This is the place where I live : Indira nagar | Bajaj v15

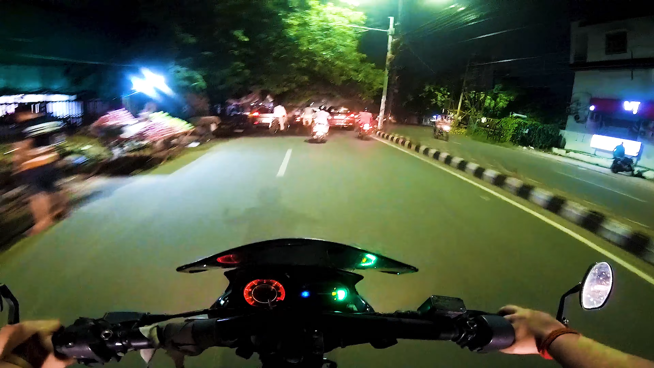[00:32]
यहां पर एक मंदिर है जिसका नाम है
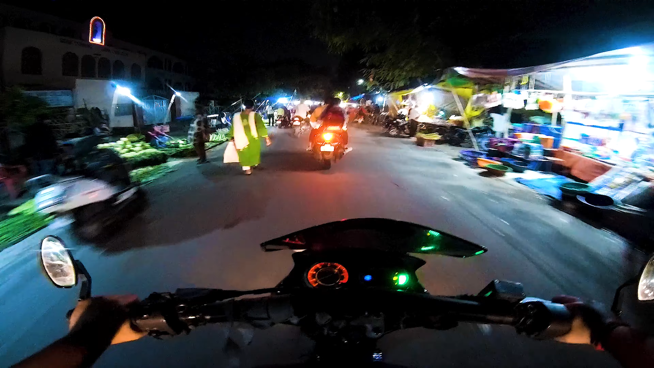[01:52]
लिए हैं कुछ भी नहीं है ऐसा देख लो वह है भी एक डम खाड़े हो जाते हैं स्कूटी लगा कि यह वह लूग जितने ऐरिया में घूम रहे हैं इंडरा नगर का एक पोश्चन है
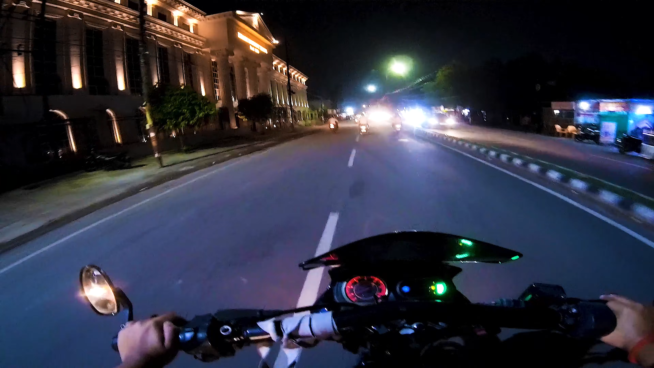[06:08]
वापर यह क्या है भाई स्कूल एरम इंस्टिटूशन है ना यह पता ने भाई यह पहले तो बहुत गंदा
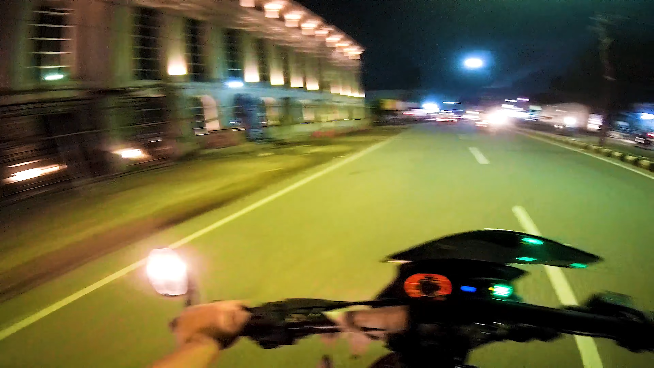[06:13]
अब ही तो ऐसा लग रहा है जैसे हॉल अफ फिर्म बनाएं यह लोग यह भी एक मार्केट है इसको गहते हैं श्रीवाजी मार्केट मतलब मेरे एरिये में आप सारी मार्केट है यह यहीं सब चलता
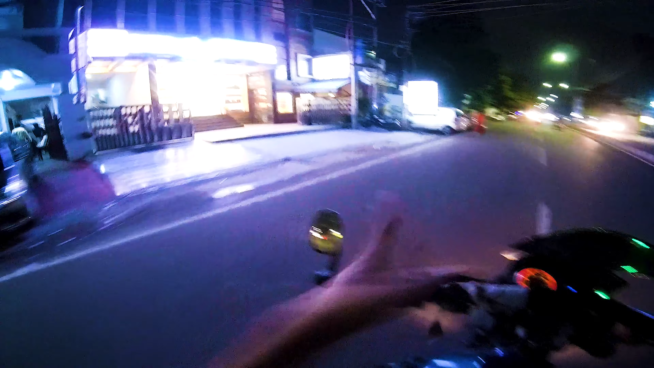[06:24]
रहता है यह वह पूशने वह यह दिश्वार का मेमोरी कार्ट रखे होगे काफी लोग आते खाने पीने की यह से सामने अगज और यह आ जाता है यह पूरानी